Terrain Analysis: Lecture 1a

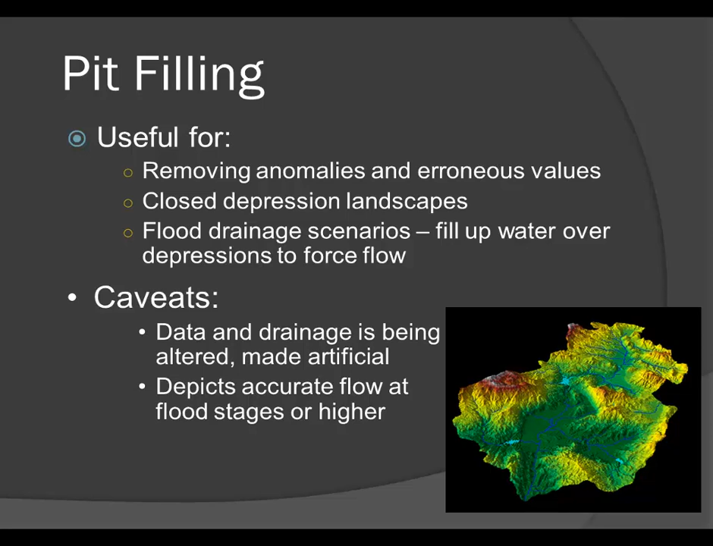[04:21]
So that we need to process that data to remove those anomalies or those erroneous values. Now, you have to understand that this is altering the landscape so that we could more accurately reflect the flow at higher flood stages.